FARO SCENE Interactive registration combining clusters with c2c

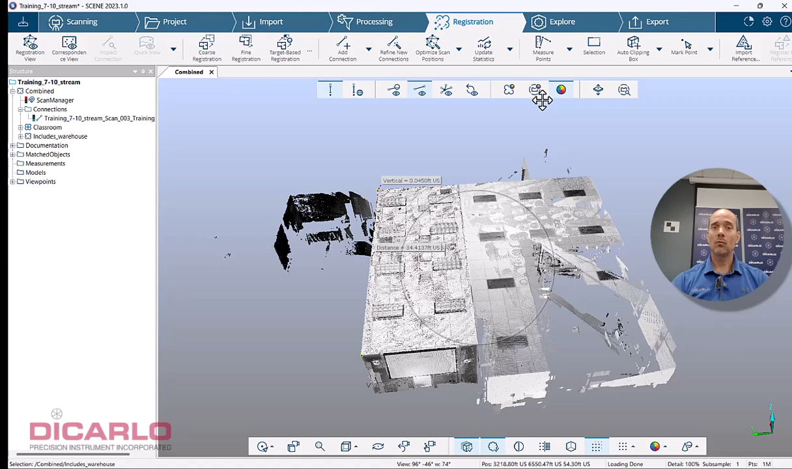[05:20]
in your combined cluster with a single connection over here now what's cool is it's already done i don't have a scan manager yet again i just have to hit the update statistics button updating statistics updates it updates my
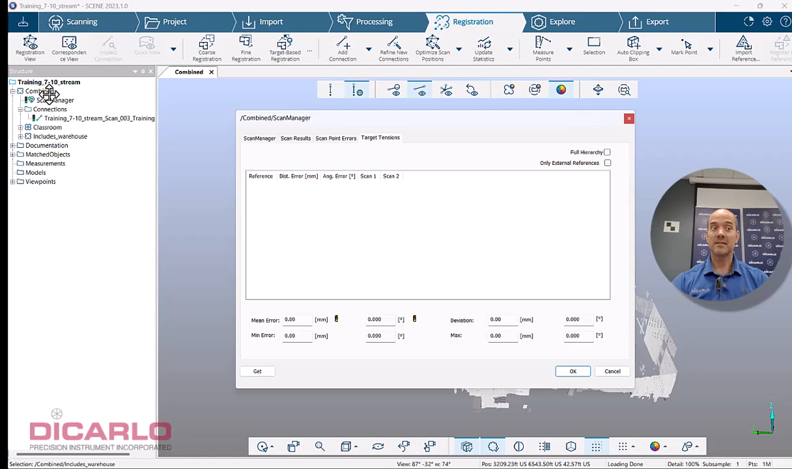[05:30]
scan manager which means now i have some statistics that i can actually output and
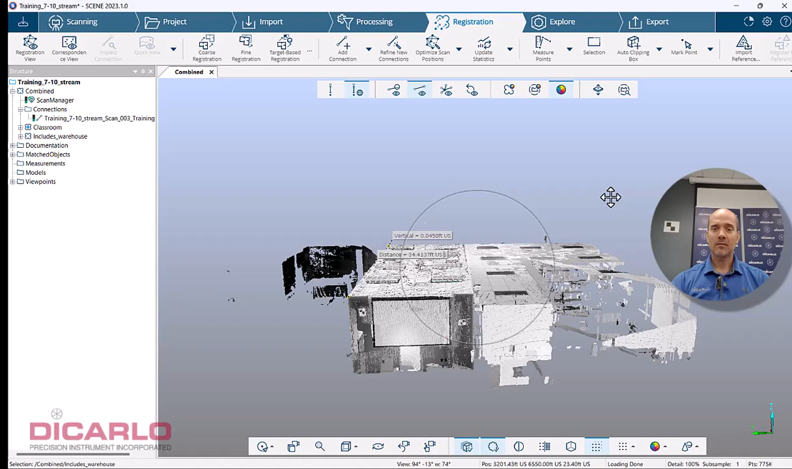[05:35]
what you can do is also run a cross section across your scans that
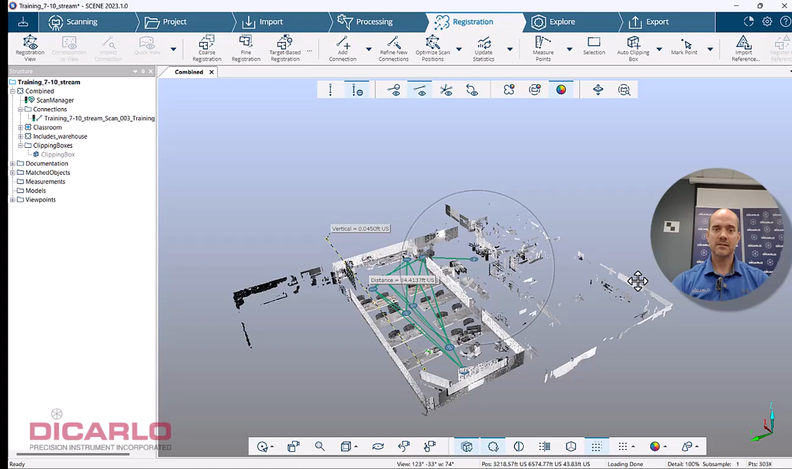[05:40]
are already registered and just for fun you can look at which cluster is which one so by colorizing the scans not by their natural color but by their
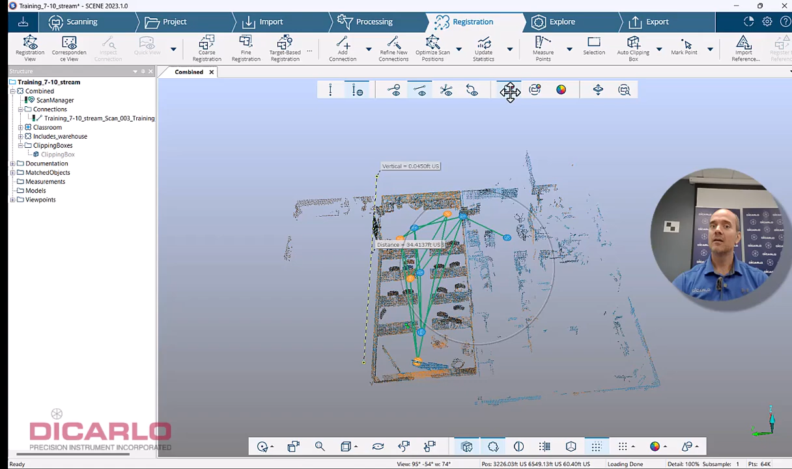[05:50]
uh i guess hierarchy in which cluster they live you can see that the blues are these guys or i guess backwards
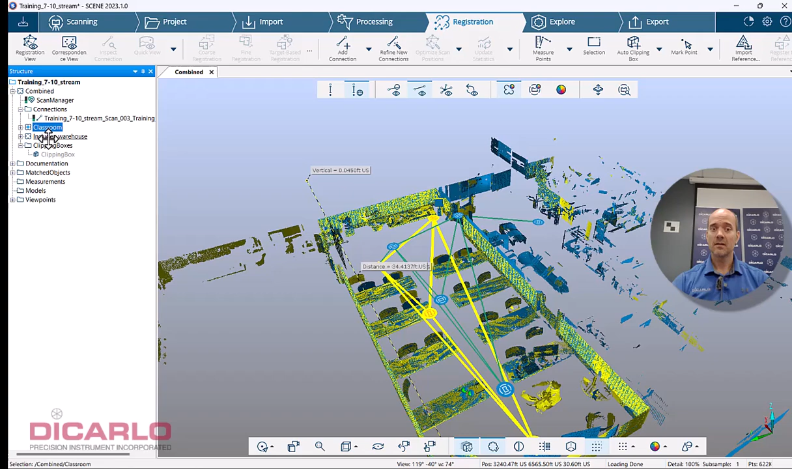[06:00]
uh these guys are the orange guys these are the blues over here so if you want to do multiple connections the only connection we currently have that is between the clusters is this guy if you want to you can tighten this up by adding more connections here so this guy might be here let's go this guy might be here what else is useful this guy might be here and again we'll just hit refine connections
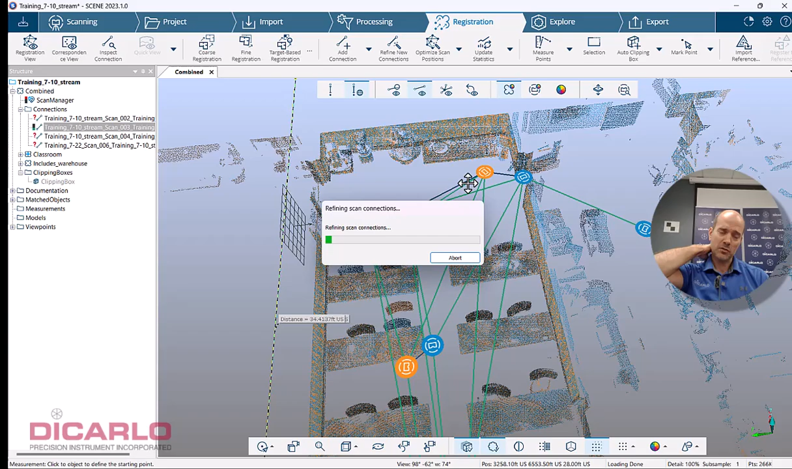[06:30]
it's unlikely that it'll give us much better results but hey you can run this as many times as you want now notice again we have this uh existing kind of quirk that goes on with a new interface you'll try to do the refine connections and nothing happens you see that they're still blue and i don't have any statistics here either so no statistics we'll just say okay
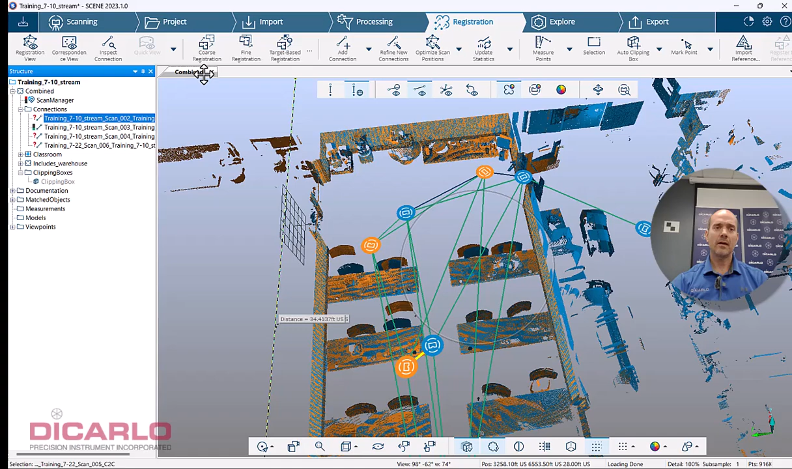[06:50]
we know that this happens we'll close the view and just re reopen the view
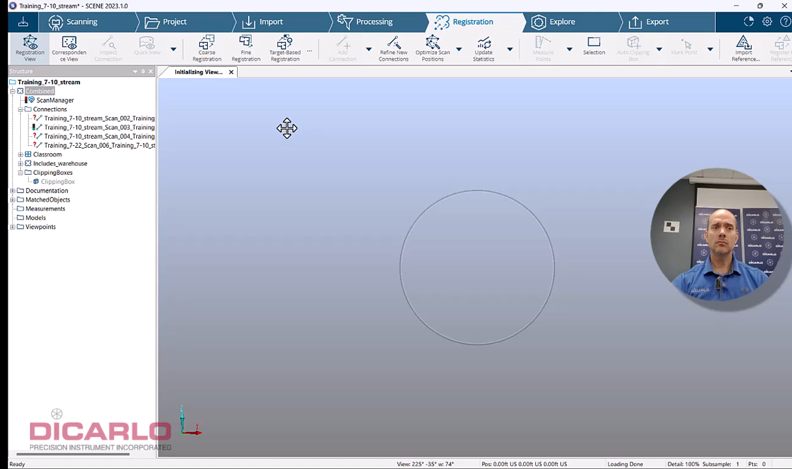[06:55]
and suddenly i have my statistics again i know this will change in the future but
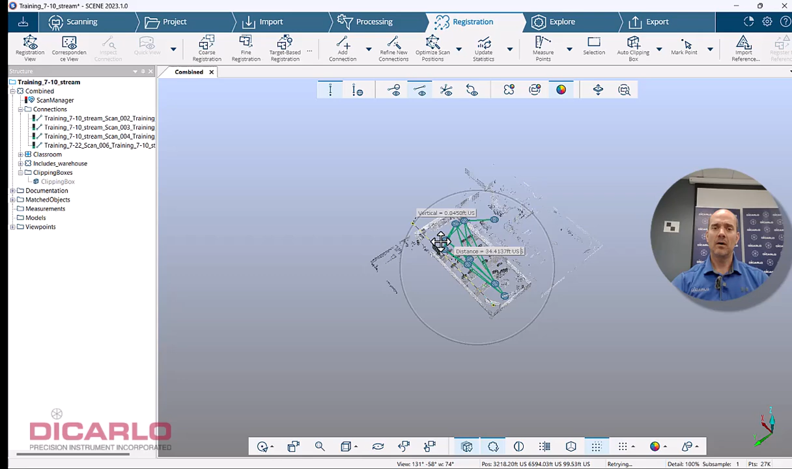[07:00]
this way i now have updated statistics also on all of my new connections
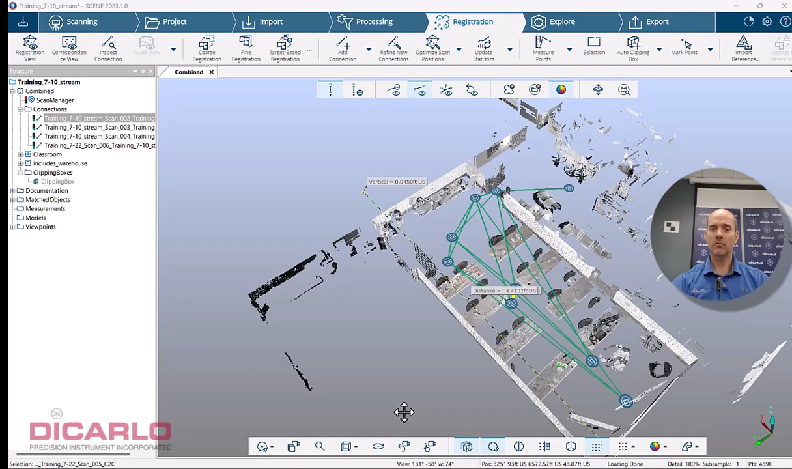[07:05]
once this is done your scan manager is unhappy again we'll just hit the optimize and you don't have to keep hitting optimize optimize is just to view your results before running the update statistics but update statistics actually does both optimize and
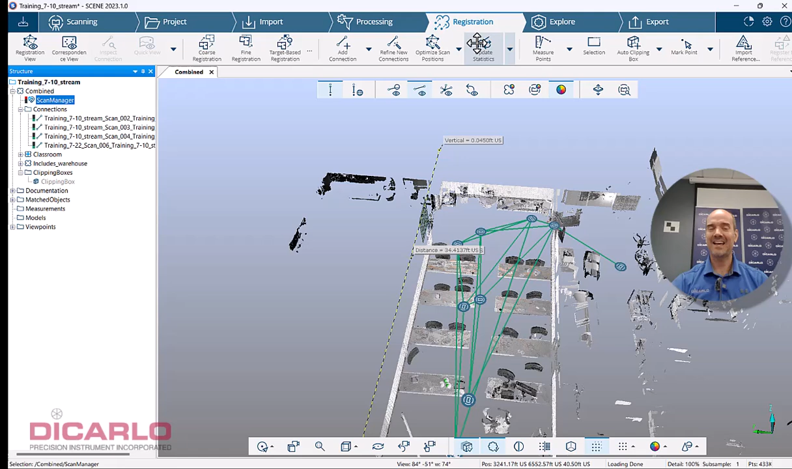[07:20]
give you an updated spreadsheet for your scan manager here and your tolerances so i hit that button
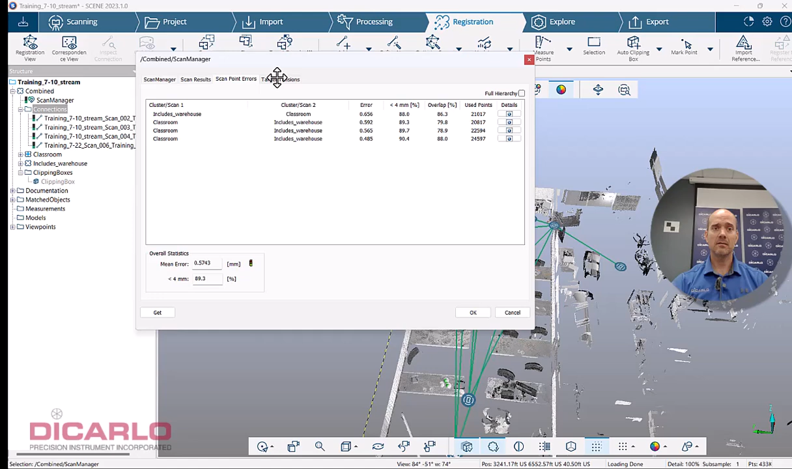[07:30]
let's go 0.5 millimeters we're really happy with the actual results here so you see that i combined a couple of clusters here so the
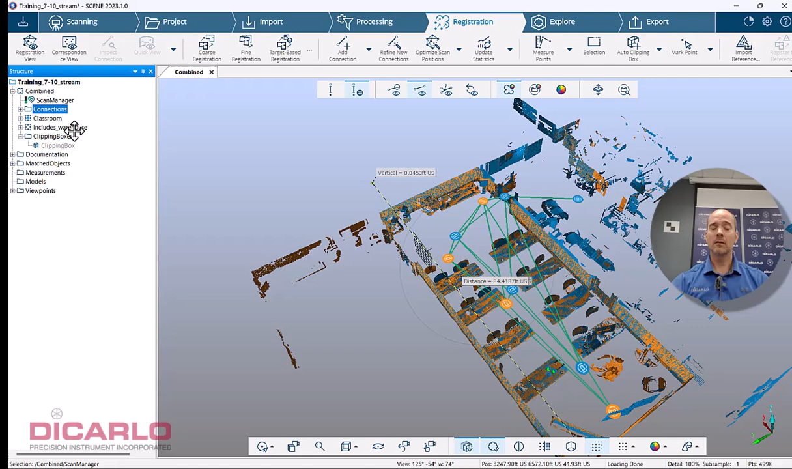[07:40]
logic behind combining clusters is you don't have to combine all of the scans you just find the ones that are nearest each other and just add that one connection or two connections manually